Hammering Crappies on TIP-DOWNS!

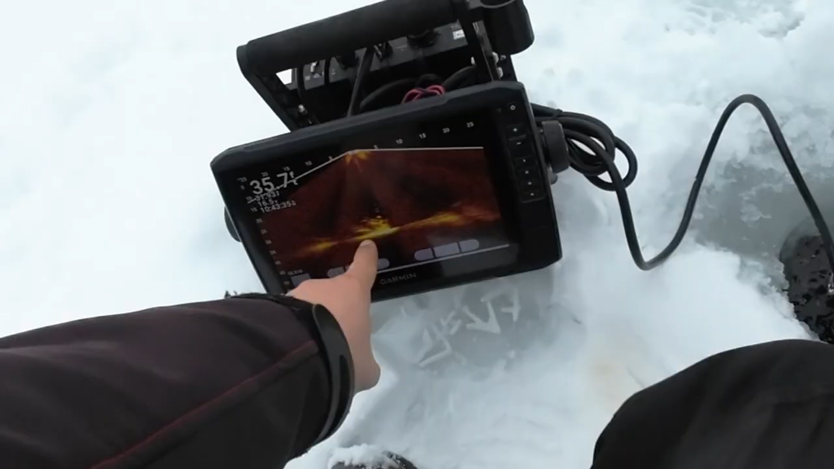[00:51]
So this is like flat bottom.
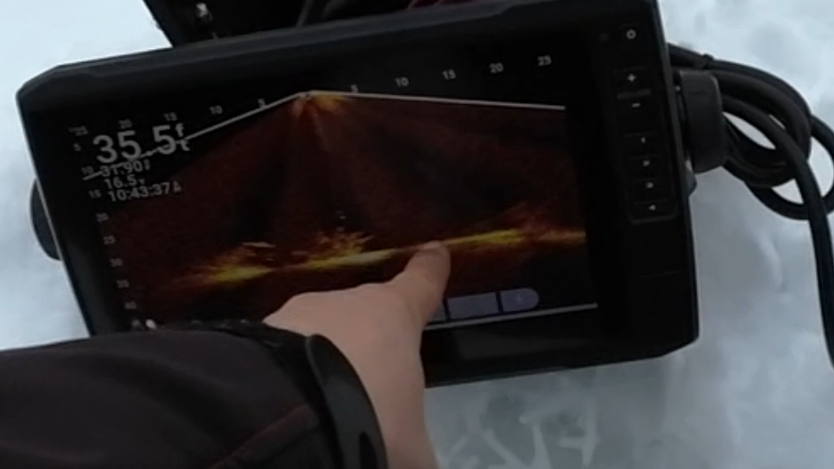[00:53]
On screen: depth 35.5 ft
And then this big thing right here, is tree, there's a fish there, there's something else here.
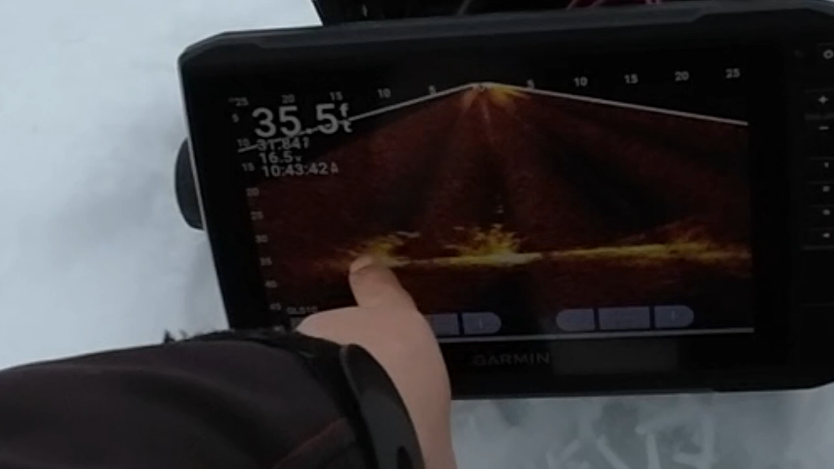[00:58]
On screen: depth 35.5 ft
It's neat. The minute we put minnows on these, it's gonna be a game on.
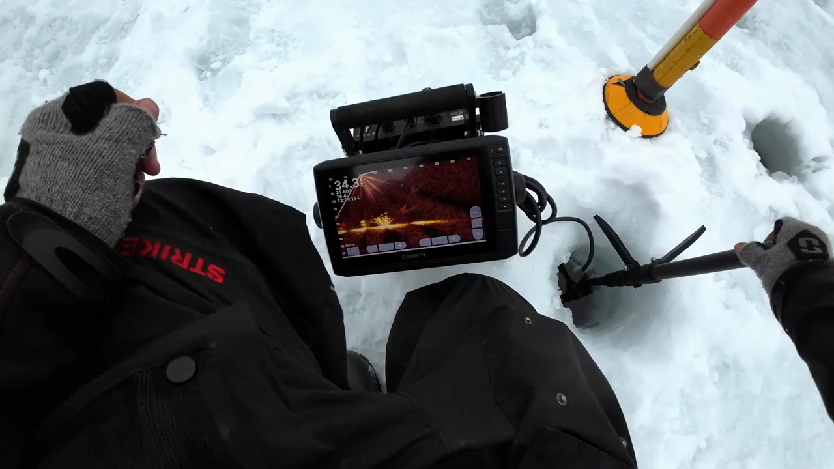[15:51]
It looks like there's still some fish. Oh, there's a whole bunch over here, whole school of them. Yeah.